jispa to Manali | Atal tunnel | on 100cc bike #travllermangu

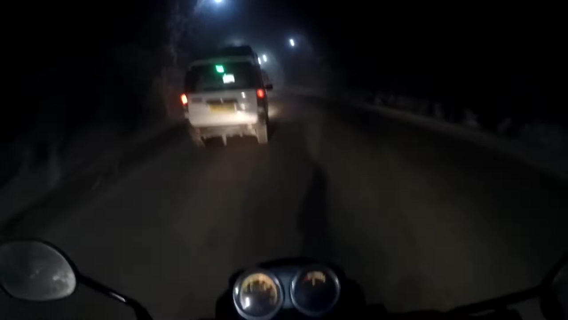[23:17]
ये देखना ट्राई भी है इसमें उतराई भी है नीचे एक लेवल में नहीं है टनल भाई साहब अच्छा जी